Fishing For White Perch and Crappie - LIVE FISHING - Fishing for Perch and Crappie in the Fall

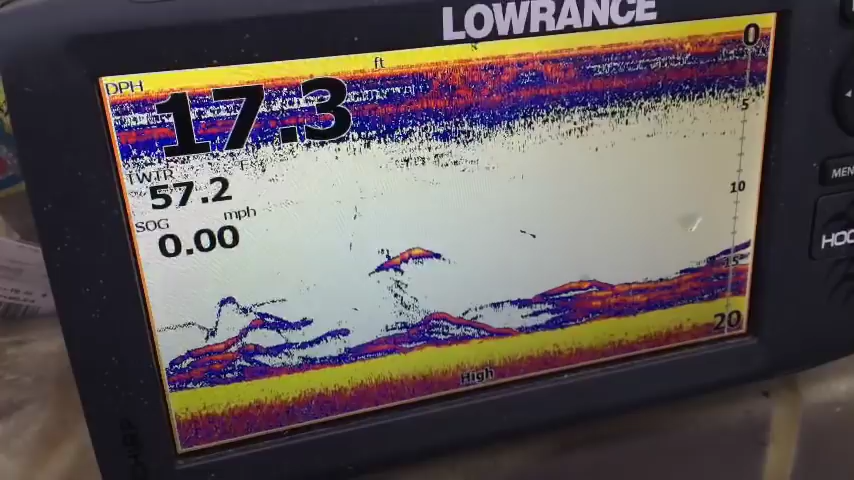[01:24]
On screen: depth 17.3 ft, water 57.2°F, speed 0.00 mph
There are a lot more in here and you should see us catching some perch. He's live right there.
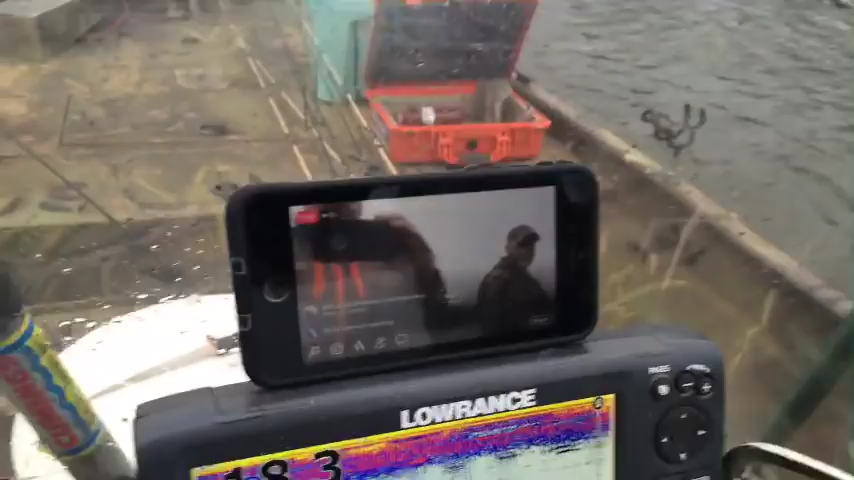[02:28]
See, look at this. This is like multi-professional.
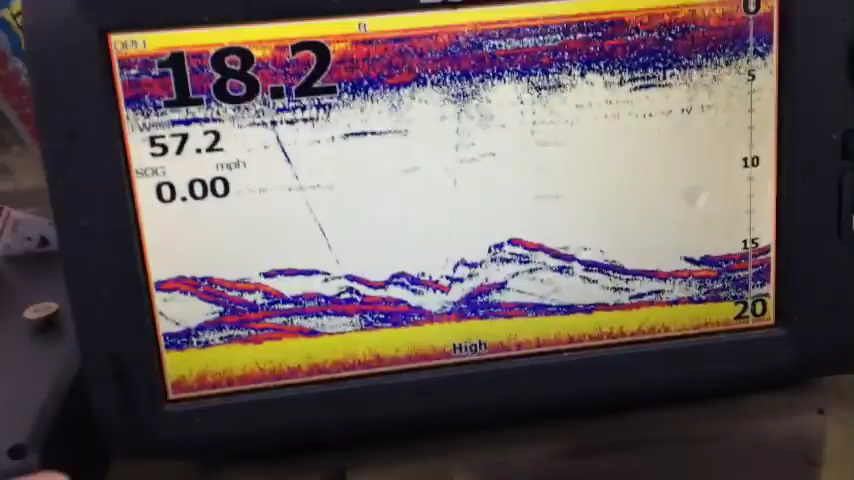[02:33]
On screen: depth 18.2 ft, speed 0.00 mph
Anyway, these are perched. Just so you guys know. That was actually his line where it went down right there.
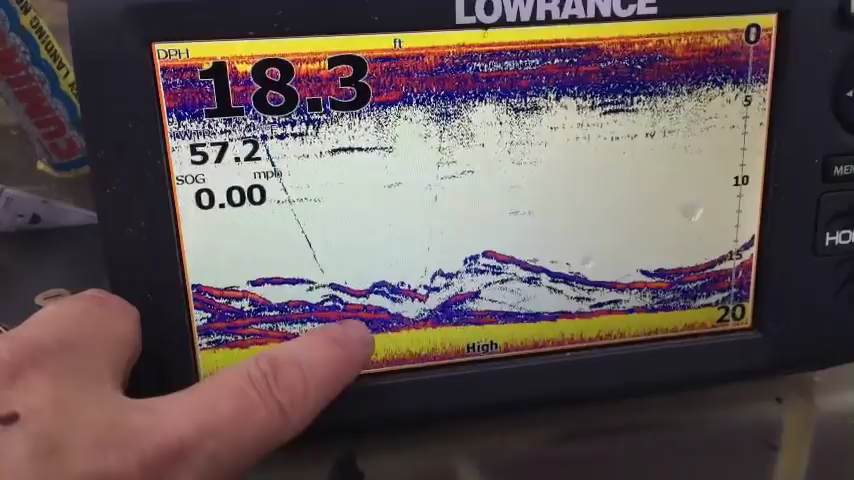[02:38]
On screen: speed 0.00 mph
Caught the fish and that's it coming back up actually. So, kind of cool. But that's what they look like.
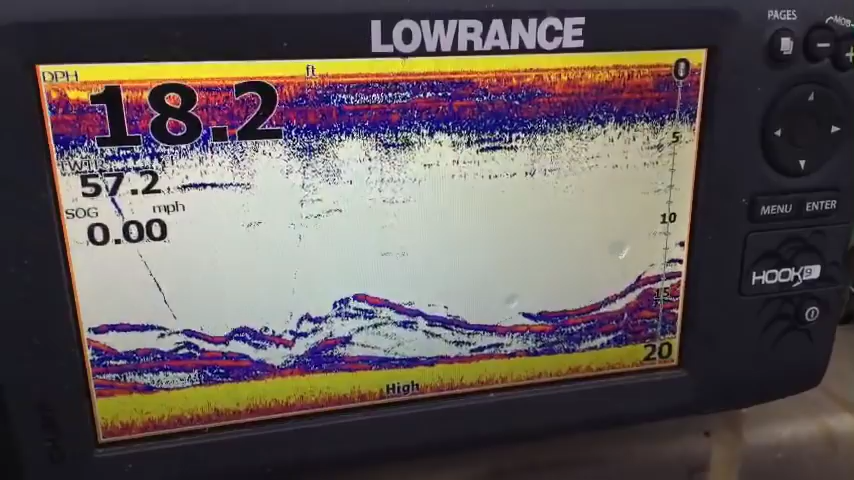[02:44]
On screen: speed 0.00 mph
We're killing them.
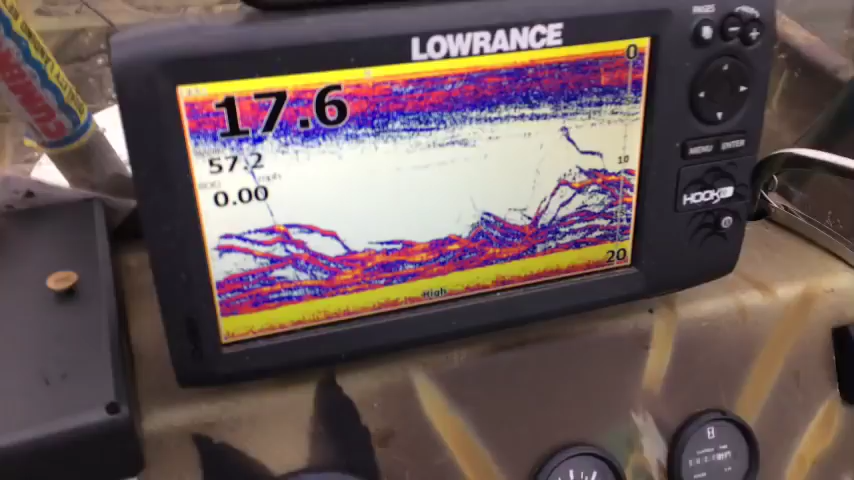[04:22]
There are that many more stacked up down here.
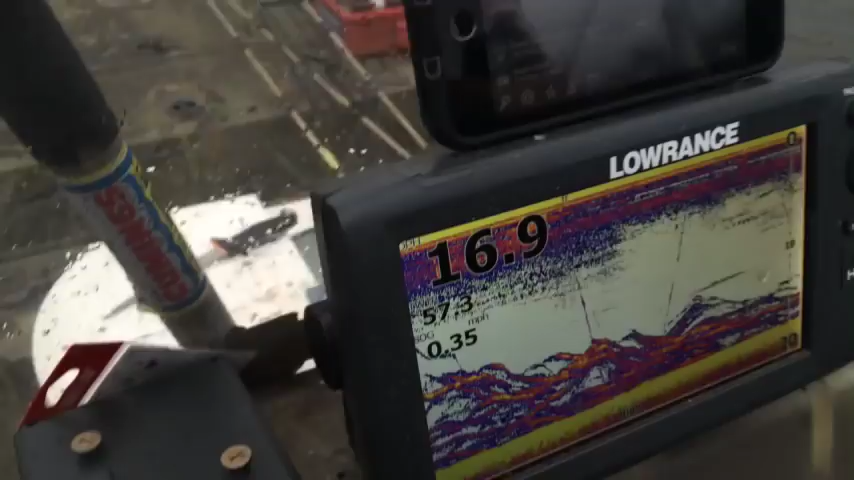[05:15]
Yep. Good little thing here, sonar people, interested in the sonar stuff.
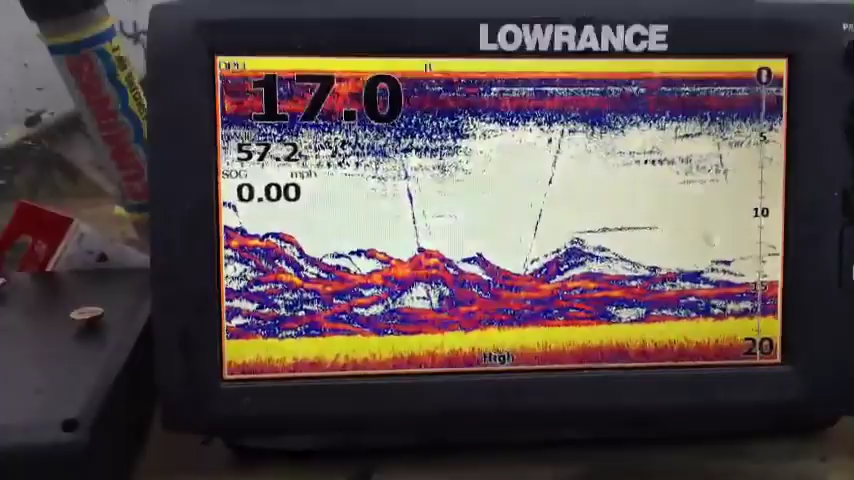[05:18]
I know the thumbnail is sonar, and a little bit of cool information.
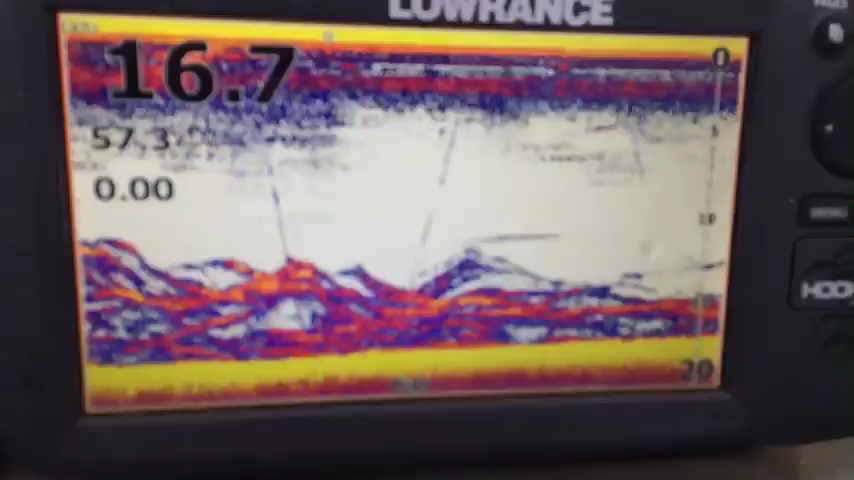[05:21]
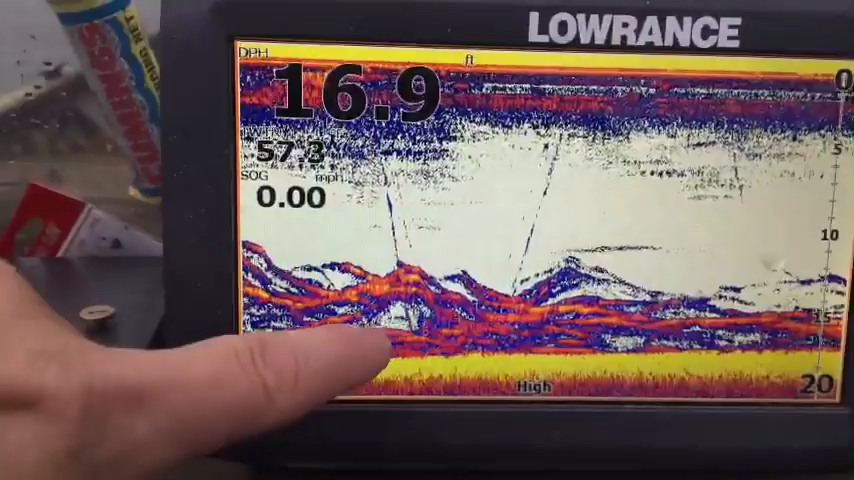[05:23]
On screen: depth 16.9 ft, speed 0.00 mph
But that's what the person looks like when they're feeding and frenzied up. We saw them earlier today, and they weren't frenzied like this.
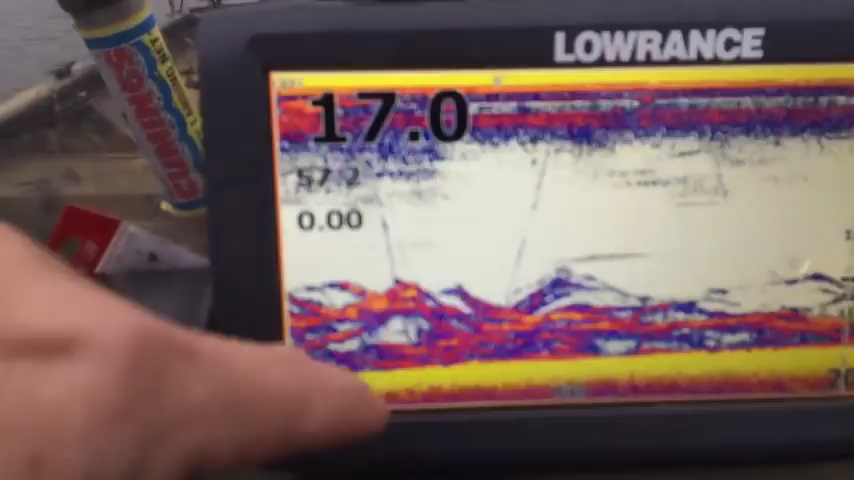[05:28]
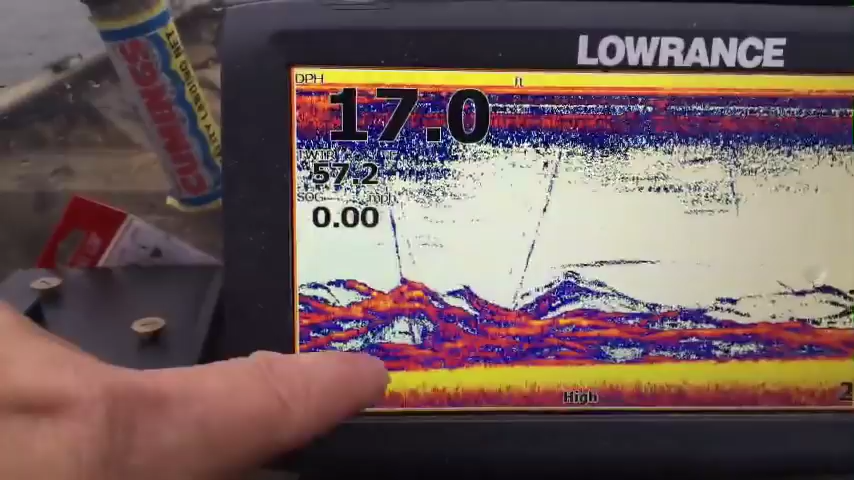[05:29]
On screen: depth 17.0 ft
They were stacked up, but they were not really, really crazy feeding like they are now.
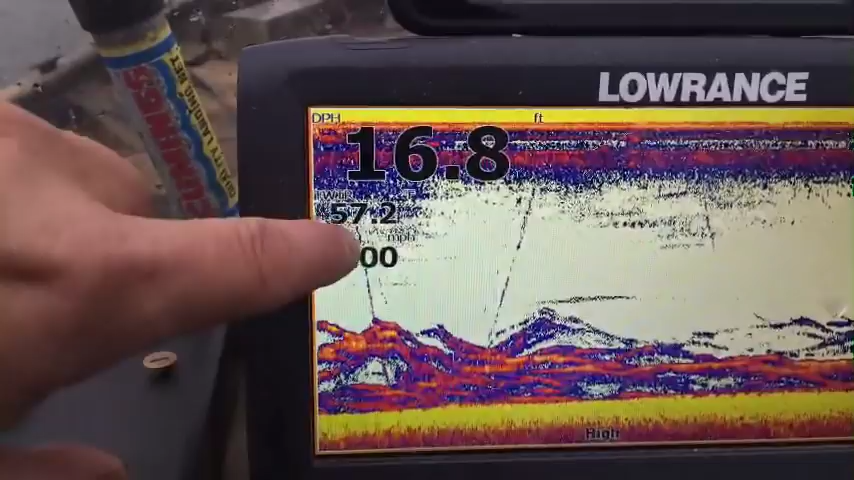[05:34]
On screen: depth 16.8 ft
You can see his line going down right here, bobbled in the middle, caught it, boom, back up.
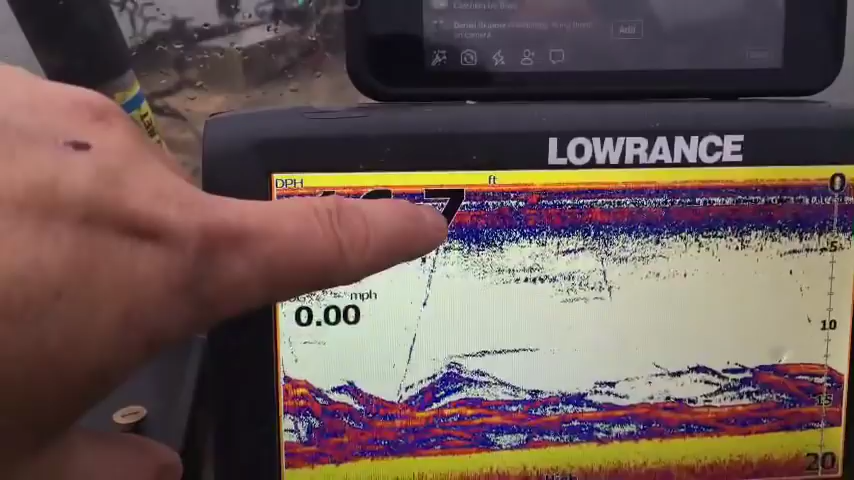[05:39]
On screen: speed 0.00 mph
And that looks like, did you just drop the line back down? Yeah. It looks like it going back down right there. So, that's kind of the way it works.